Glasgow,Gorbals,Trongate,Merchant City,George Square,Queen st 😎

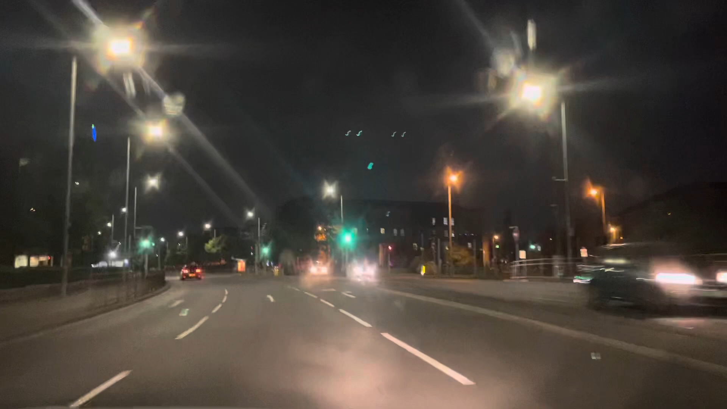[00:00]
Gorbals here guys. Caledonia Road. Caledonia, here we come. I don't know the song. I knew the words I would sing it to you, but nah, not tonight. Got a bus depot in it. Straight ahead there.
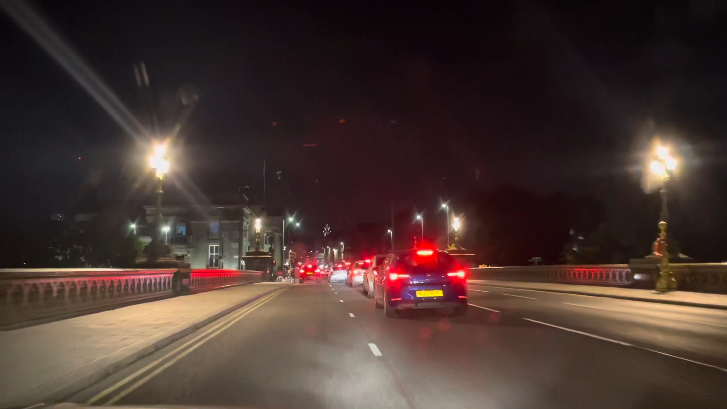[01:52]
There's a high court there on the left,
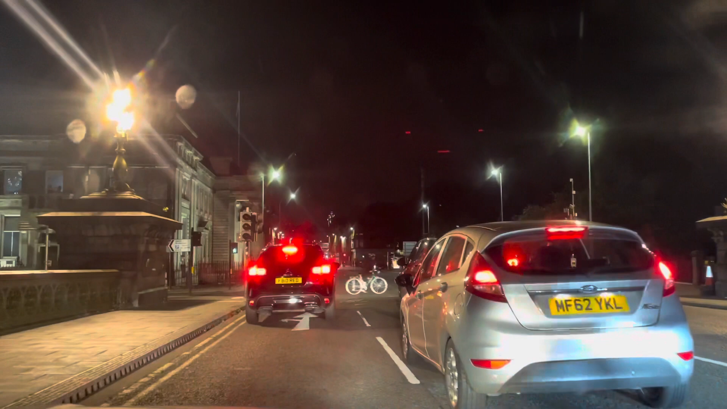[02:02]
where all the murderers and all the serious crimes go. It's actually the old high court, you know that, the new high court's sort of built behind it. City Martary on the left there.
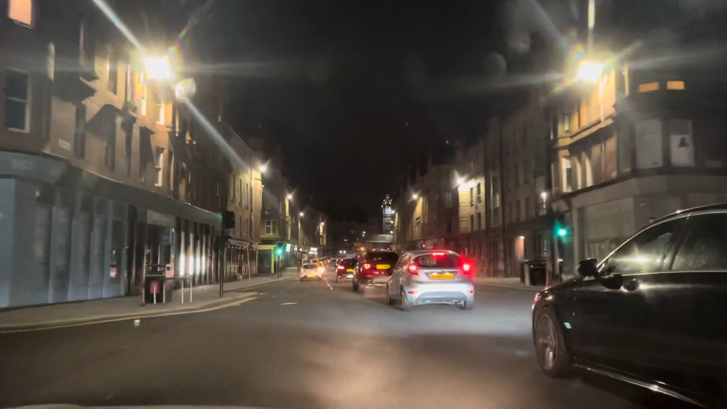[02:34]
So he's coming up to Trong Gate and the big clock's here. Glasgow Cross.
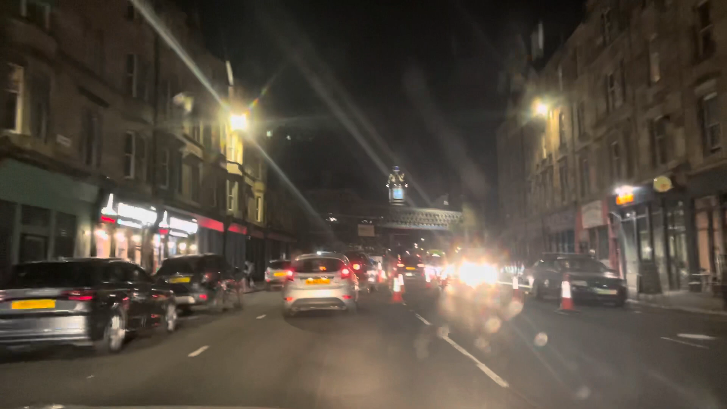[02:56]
A wee fish market on the right there, just under the railway bridge. Been there for, oof, I don't know, a long, long time, the fish market.
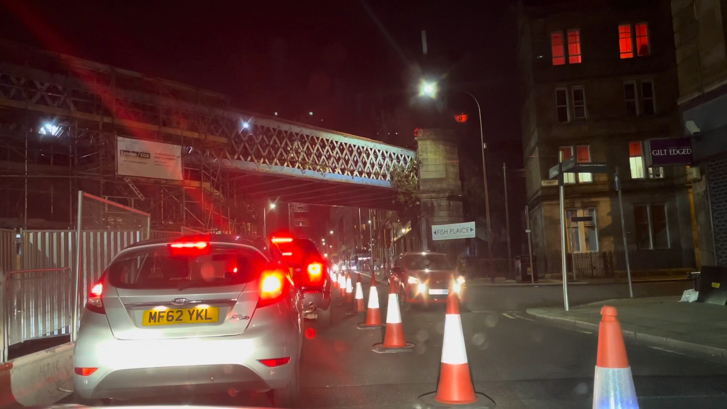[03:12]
A few fish markets in Glasgow. It's at the centre and there's one just to the left. Got a big cloak there, look. Lovely, innit? Lovely at night.
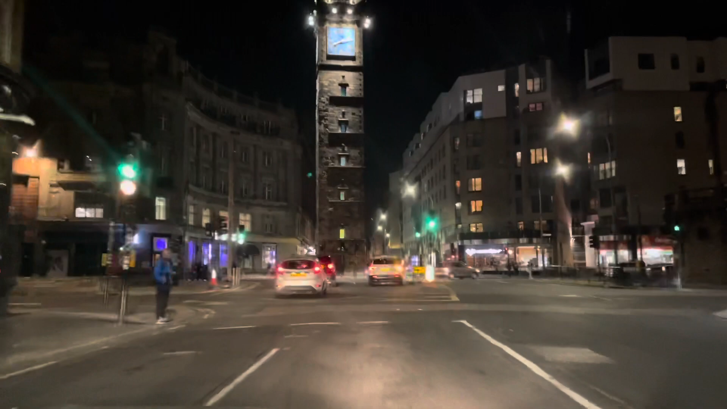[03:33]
Argyll Street.
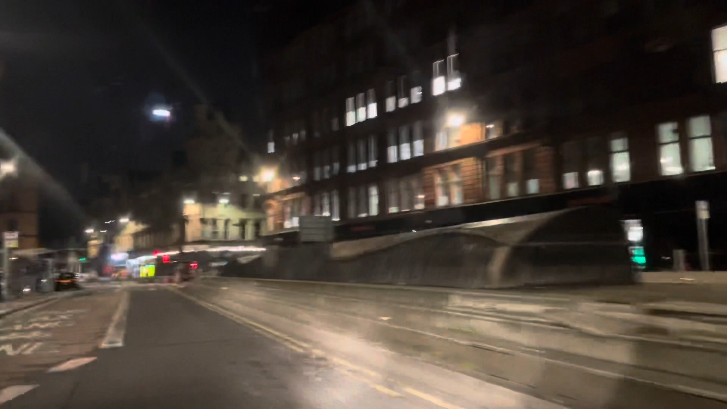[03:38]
Argyll Street is Trong Gate. This is still Trong Gate actually.
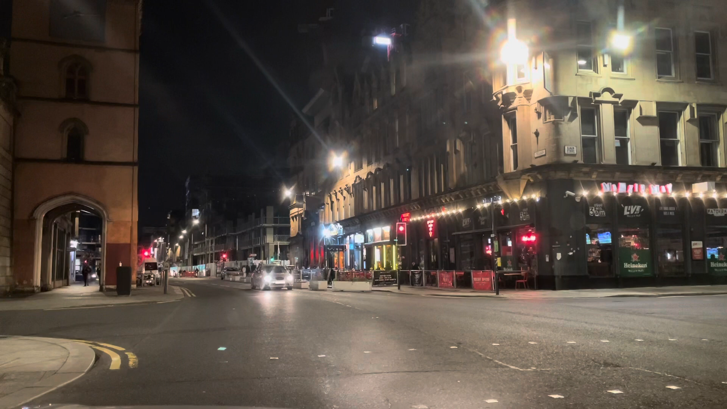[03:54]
Argyll Street's a continuation of Trong Gate, once you get to the pedestrian part. That's the Trong Theatre on the left there, with another big tower. See the big clock?